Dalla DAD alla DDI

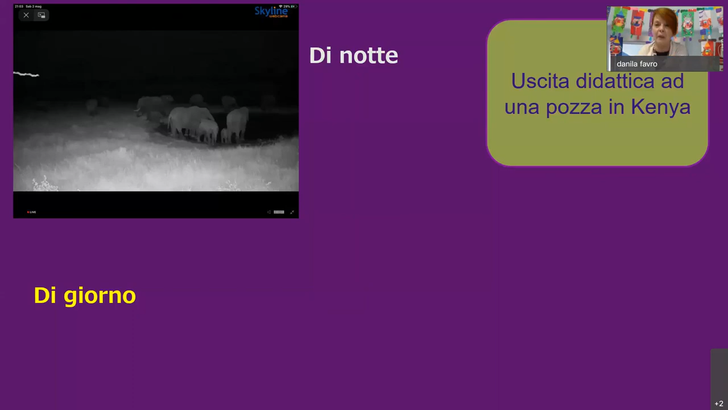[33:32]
scappano spaventati e noi in silenzio non possiamo parlare no no no in silenzio stelline poi ho svelato che mi stavo prendendo in giro ma loro sono andati poi mi hanno detto più volte a quella pozza ancora a vedere e ci siamo andati anche di giorno di giorno abbiamo trovato gli escrementi degli elefanti che avevamo visto la volta prima questo è il rone che si abbeverava